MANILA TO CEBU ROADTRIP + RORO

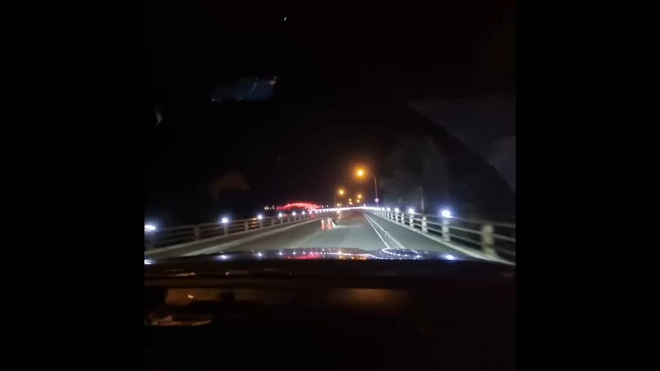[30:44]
Nakakatuwa itong San Juanico, guys, kasi pinagdugtong niya ang Samar at Leyte. Imagine ninyo kung wala itong San Juanico Bridge, magro-roro pa kami from Samar to Leyte, then to Cebu. Kaya napaka-convenient na may San Juanico Bridge. Pinagawa daw ito ni Ferdinand, ni President or Ex-President Ferdinand Marcos Sr. as a gift to his wife na si Imelda Marcos na from Tacloban,